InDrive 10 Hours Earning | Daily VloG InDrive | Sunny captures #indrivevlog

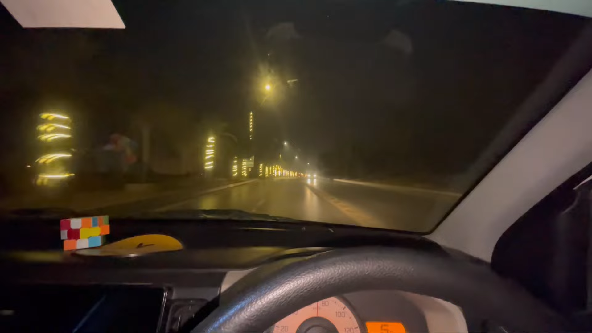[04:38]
अल्हम्दुलिल्लाह जी मेरी ये राइड भी कंप्लीट हो गई है, इससे मैंने उतारा है ये इनक्लेव में,
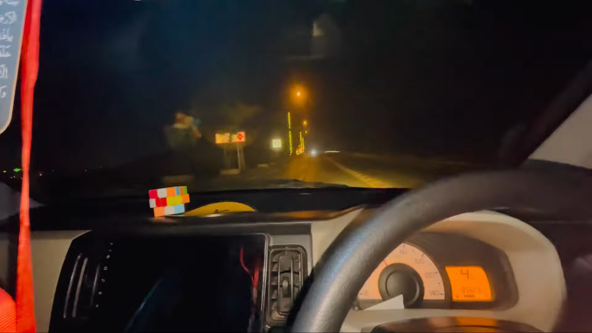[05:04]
मैं तो बैरियर से बाहर निकल चुका था, ये देखे बैरियर से मैं बाहर आ चुका था और बहुत ही मुश्किलों से मुझे यहाँ से राइड मिली है। अभी ये वापस बैरियर की तरफ जा रहा हूँ मैं।